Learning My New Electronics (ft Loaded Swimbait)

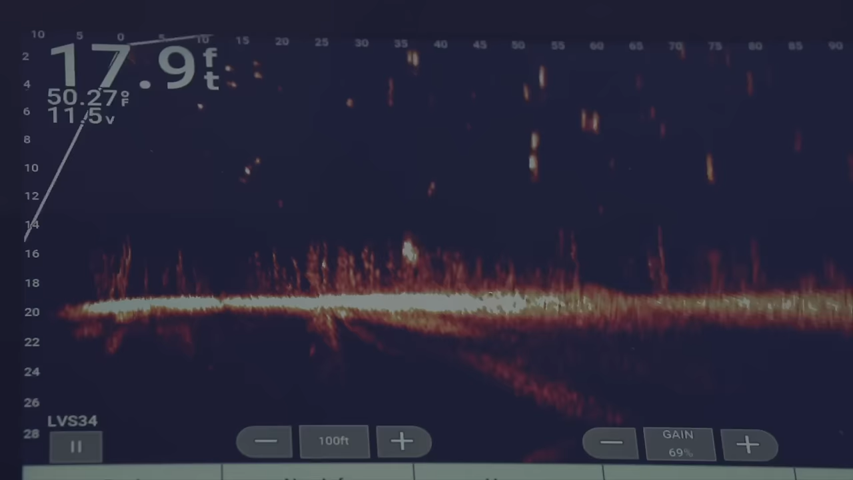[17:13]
On screen: depth 17.9 ft, water 50.27°F
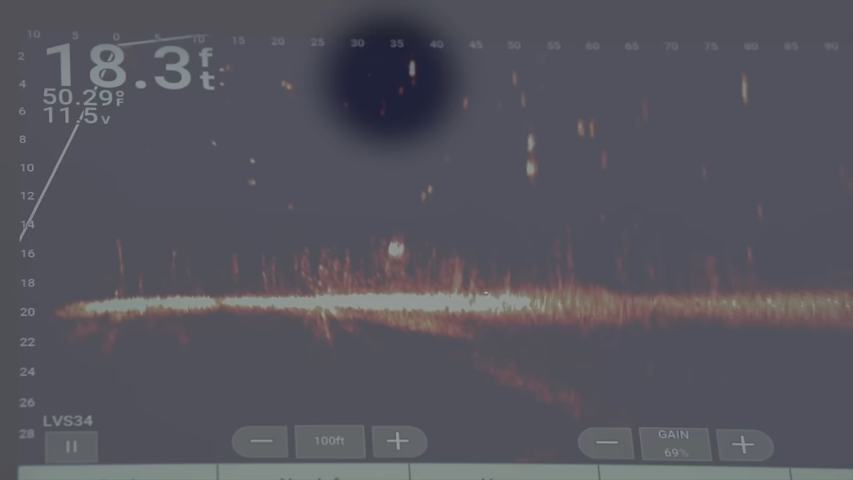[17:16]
On screen: depth 18.3 ft, water 50.29°F
there she goes swimming back through the brush
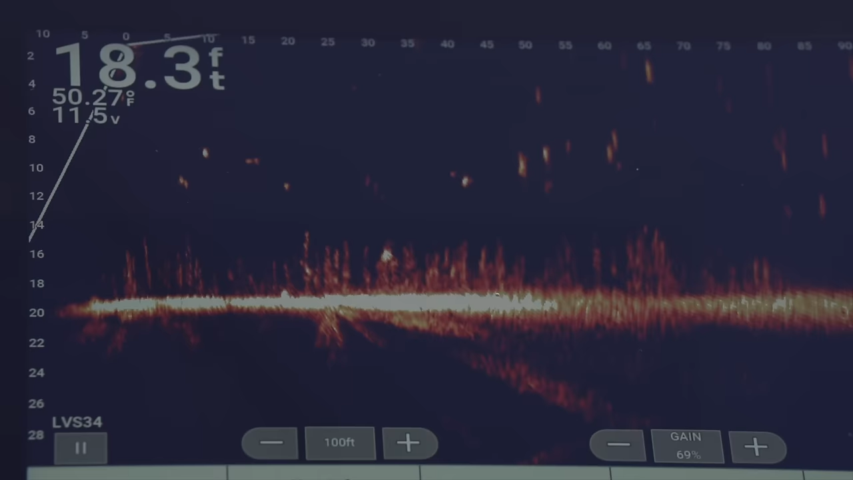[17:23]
On screen: depth 18.3 ft, water 50.27°F
i just tapped her again that is a big big bass
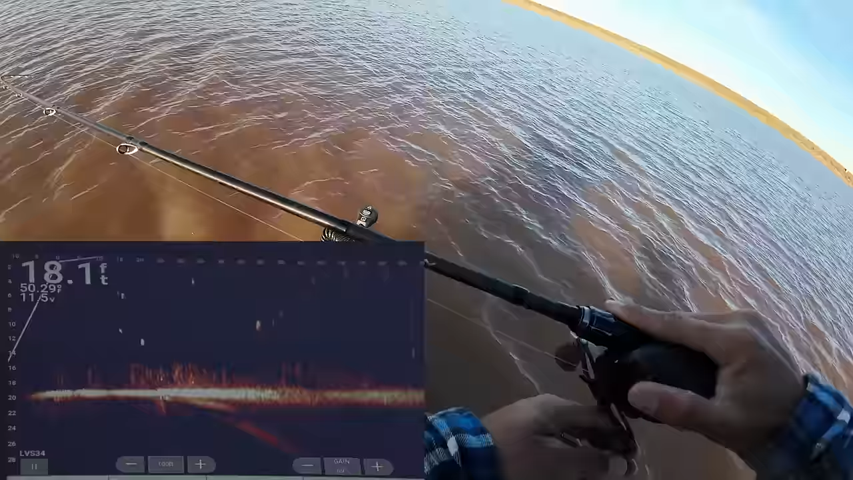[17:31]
On screen: depth 18.1 ft
she's not willing to bite but that right there just shows a precision of what live scope can be remember
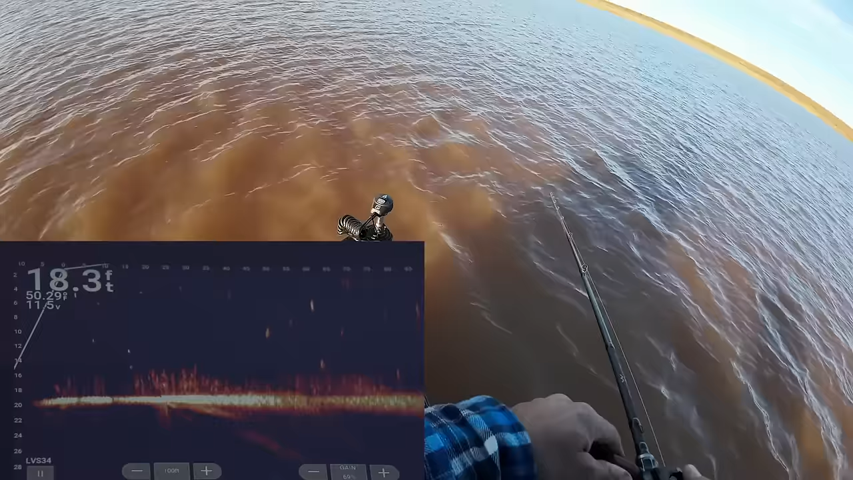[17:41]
On screen: depth 18.3 ft
it's a it's like a sheet of paper i mean that that transducer is just like a horizontal sheet of paper every time you slightly move that trolling motor that sheet of paper scans
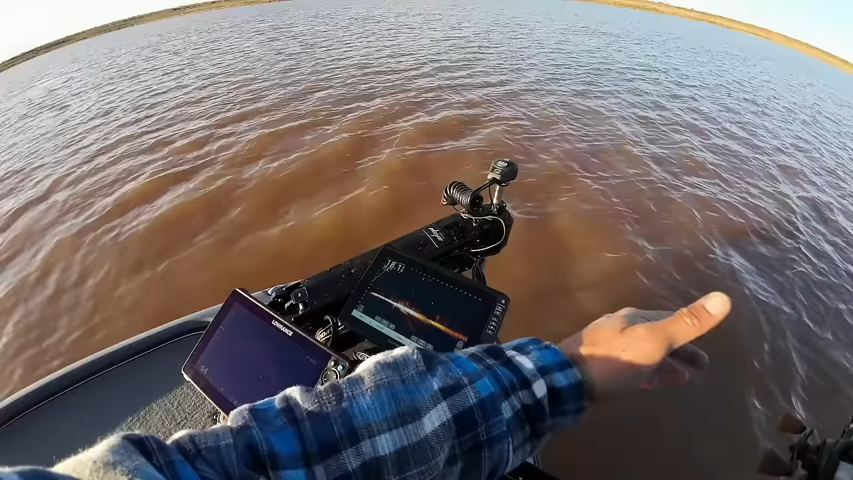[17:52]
left and right and every time that sheet of paper hits a piece of brush or a or a fish that translates to what the image is you're seeing here but the slightest movement
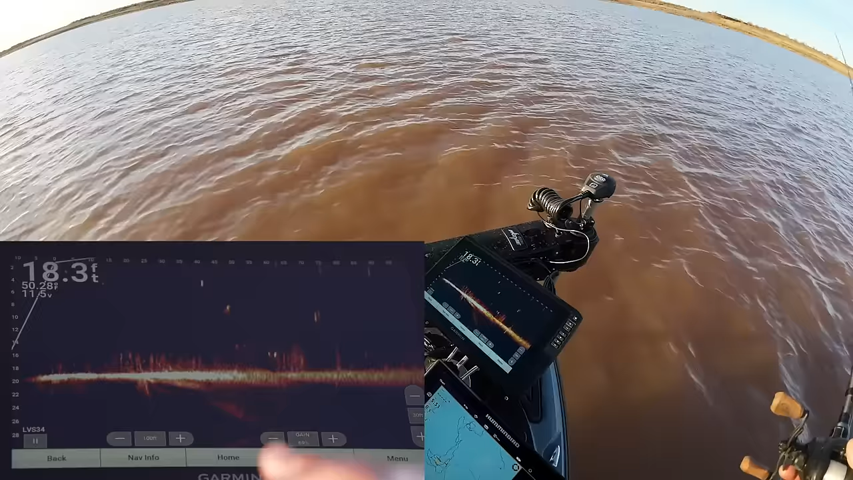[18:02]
On screen: depth 18.3 ft
in that pedal moves that sheet of paper you know outside of the scope outside of that brush pile or fish and then you gotta get back on the trolling motor and and move it back the other way to stay on top of that fish to get that nice clear image all
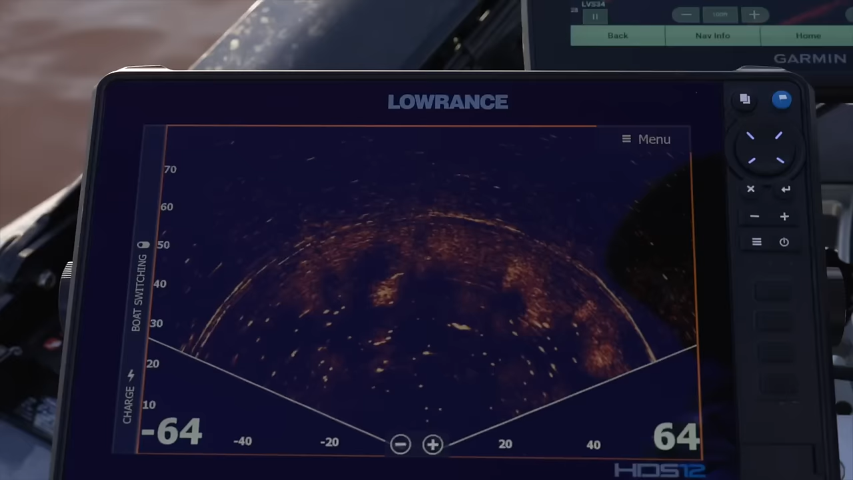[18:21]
right so let's say i'm covering a bunch of water um that's really where the scout mode of active target 2 comes into play i'm hauling along i'm casting
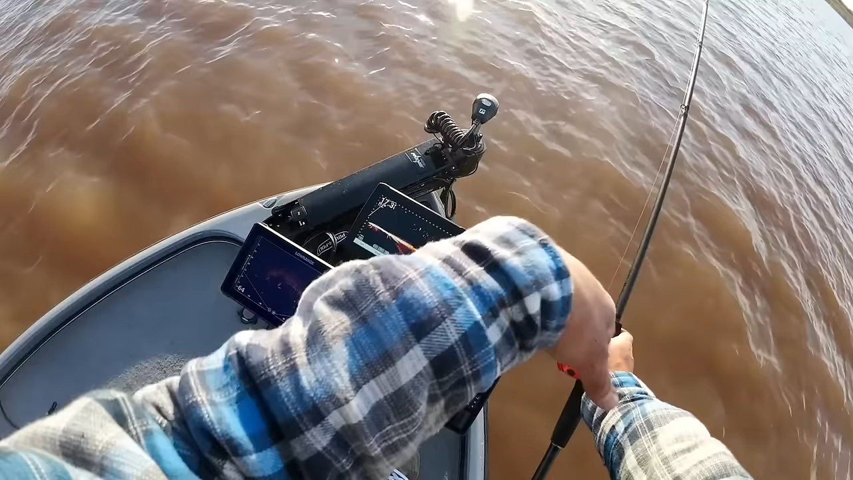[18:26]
i'm searching around every time i move my troll motor
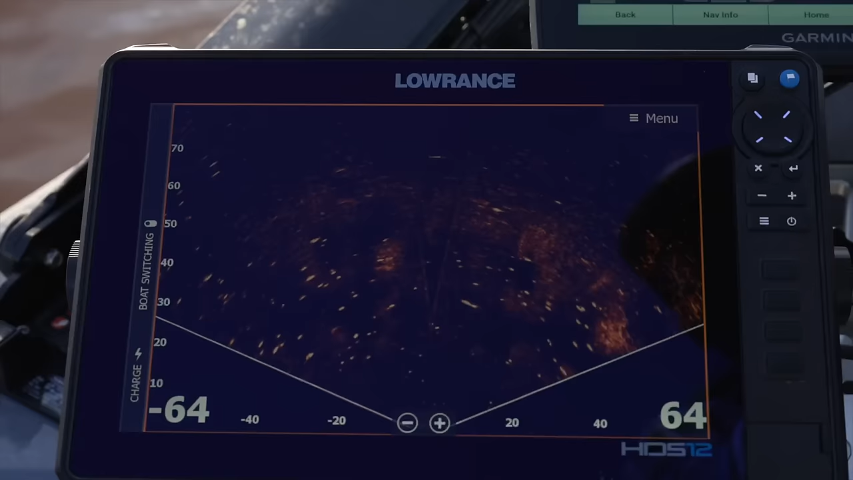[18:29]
pan left and right that scout mode has got that nice degree to it it's got that nice coverage to it where it'll
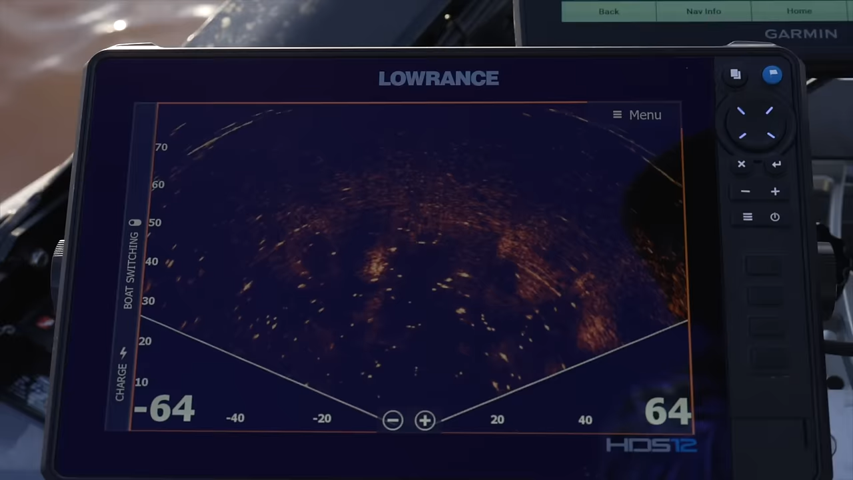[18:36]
pick up any little brush pile i see a little bit of brush
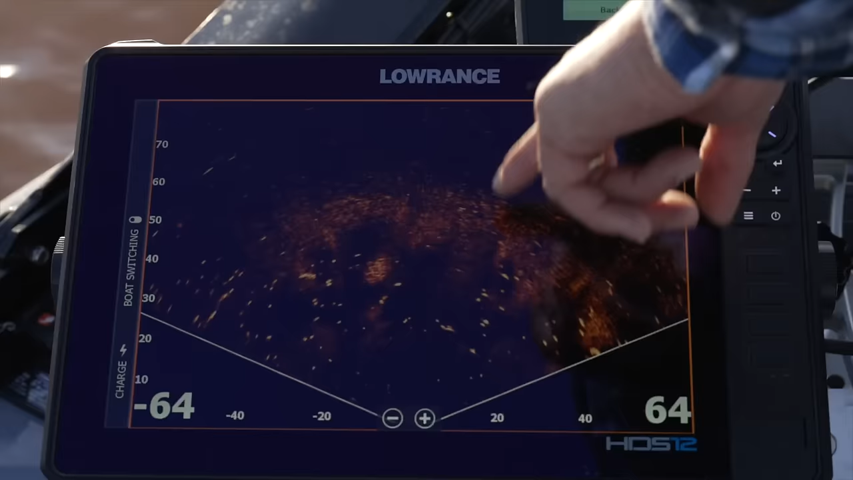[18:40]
over here and then it shows right up on that live scope here so if anything pops up out of my live scope range
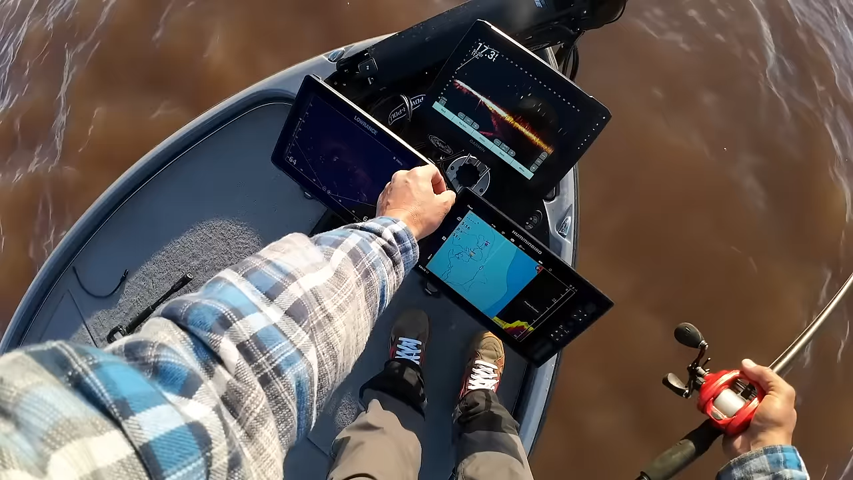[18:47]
let's say on active target out to the left i could just simply heel down on the trolling motor and point my live scope my vertical transducer out that way and as you can see i could see a fish on that piece of structure that active target pointed out for me here's another good example of active target
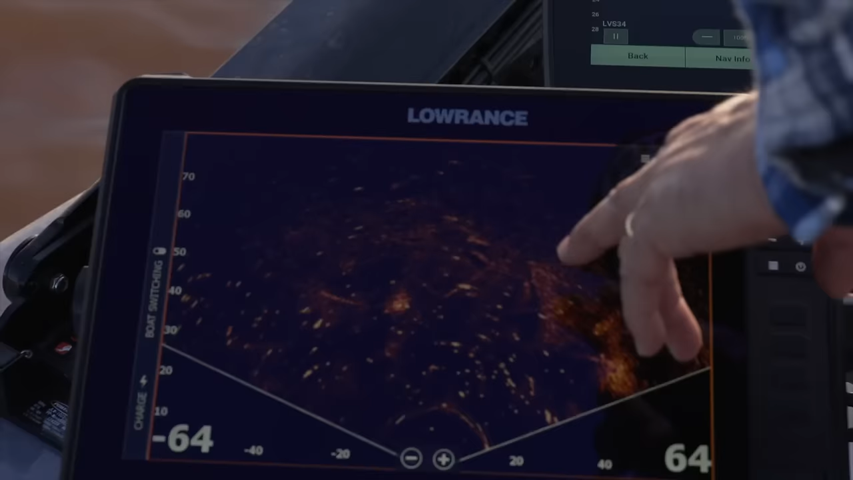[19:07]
i'm just looking down here and i could just see structure see a little bit of rock there's a little divot there and when i fine tune it up here on live scope
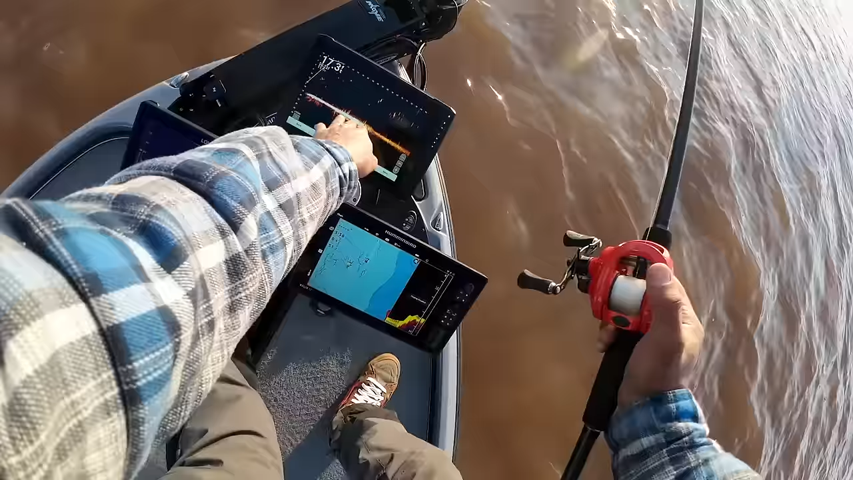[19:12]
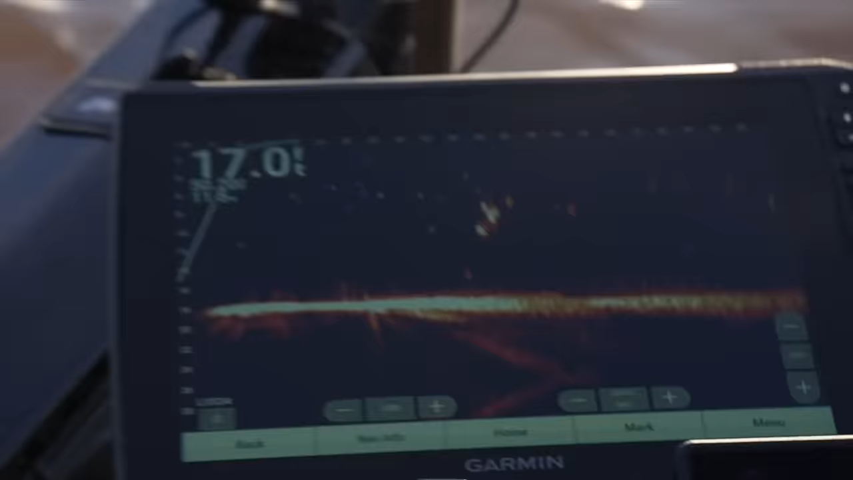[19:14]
i could pan around and pick out that
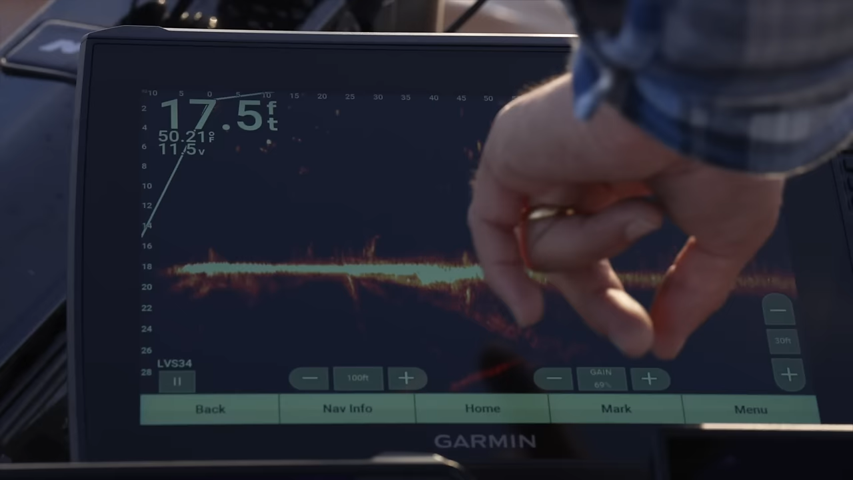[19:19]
On screen: depth 17.5 ft
structure like right there there's a rock right there and it showed up here first
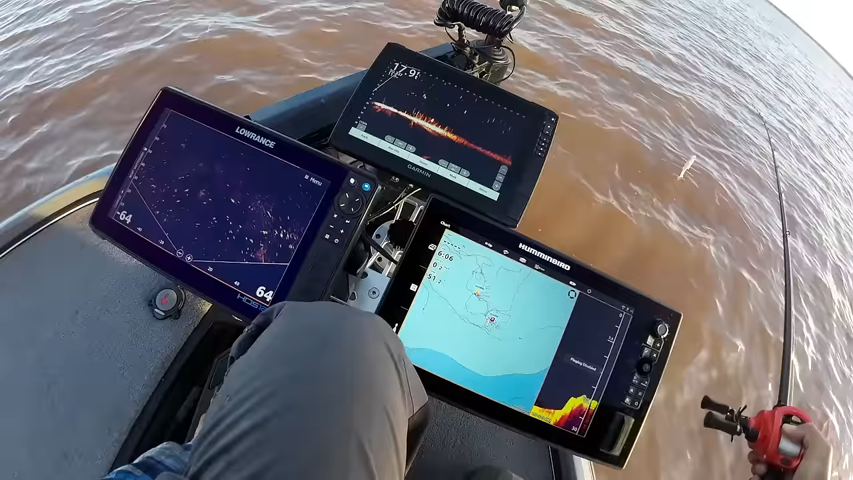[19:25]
so it's worth mentioning here my target is that big fish right there it's a big blob it's got the telltale sign of
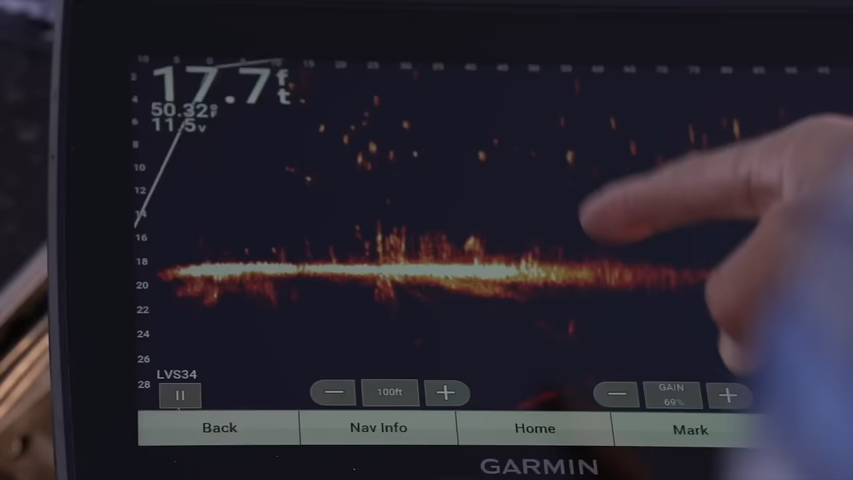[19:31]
On screen: depth 17.7 ft
a big one it's got body and it's got a